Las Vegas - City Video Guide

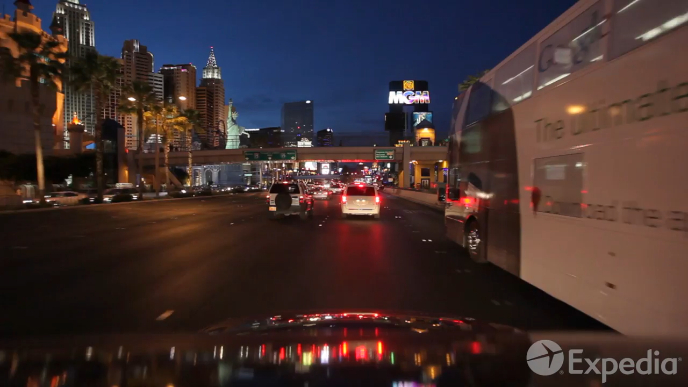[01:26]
Okay, now it's time to hit the strip. If everything's big in Vegas, it's a hundred times bigger here.